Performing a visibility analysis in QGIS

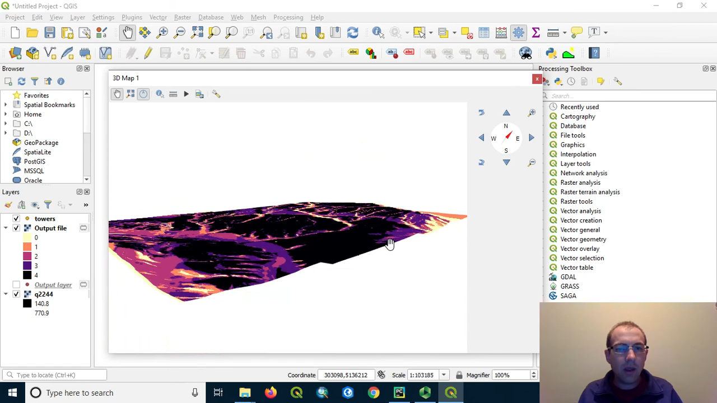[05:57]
And I can see that terrain, so I can get a feel for what it would look like here. And notice how on the backside of this hill you cannot see very many of those towers, including this one, even at 60 meters high.
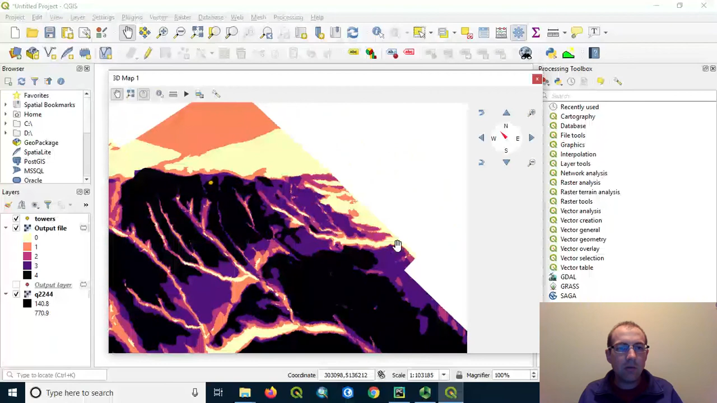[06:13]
So I need to reposition my towers if I wanted to get coverage back there.